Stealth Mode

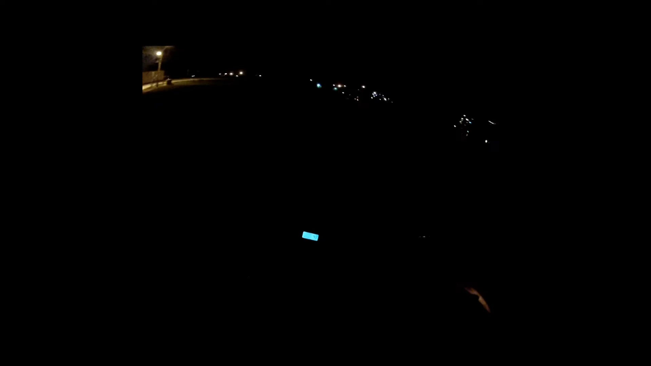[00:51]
wrench wouldn't even loosen, the goddamn bolt, it just wanted to strip it because they had some really cheap tools. So I couldn't check anything.
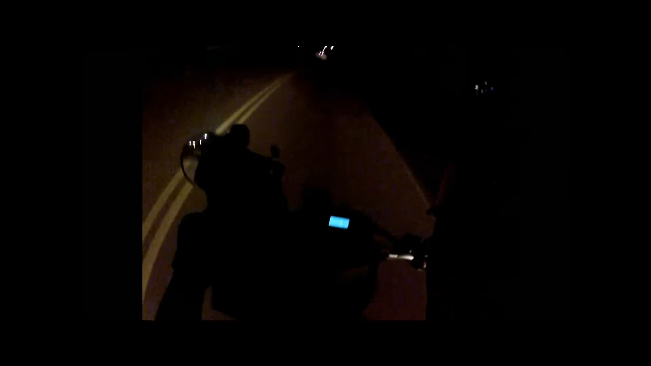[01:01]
I couldn't check the connections in the headlight, couldn't check any fuses or anything, any connections under the seat. But I can't do nothing else about it. I'm gonna ride home and I'm probably gonna get pulled over. So bear with me until a cop finds me. There's always cops around here. People pulling out of my way because they think I'm like running or something.